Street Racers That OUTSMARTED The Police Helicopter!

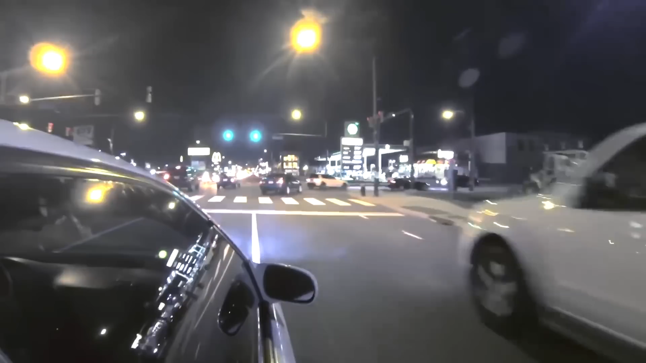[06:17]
The racers weaved in and out of traffic with precision, showcasing their driving skills and pushing their machines to the limit.
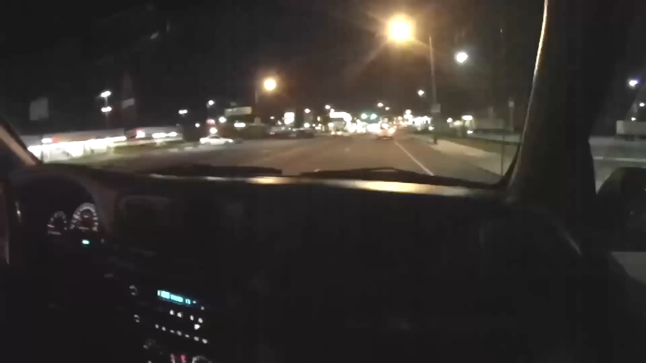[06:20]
It was a high-speed ballet of cars darting through the city streets,
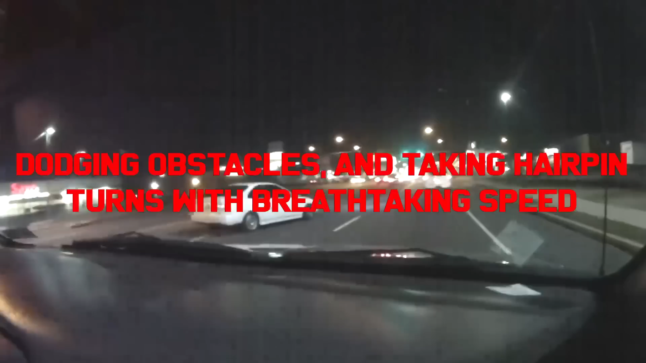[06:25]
dodging obstacles and taking hairpin turns with breathtaking speed. The police chopper added an extra layer of drama to the scene, hovering above like a hawk, tirelessly pursuing the racers as they raced through the city.
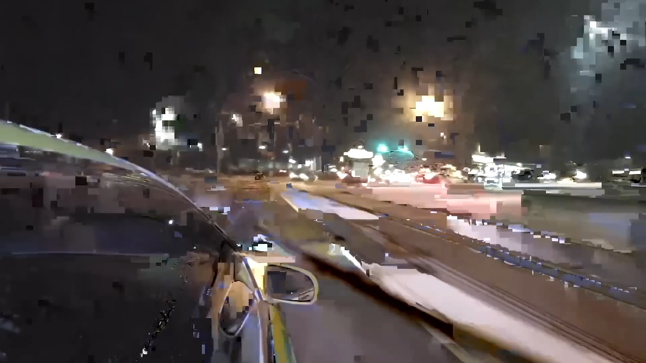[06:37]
The thrill of witnessing these skilled drivers in action, pushing the boundaries of speed and skill, was a true spectacle.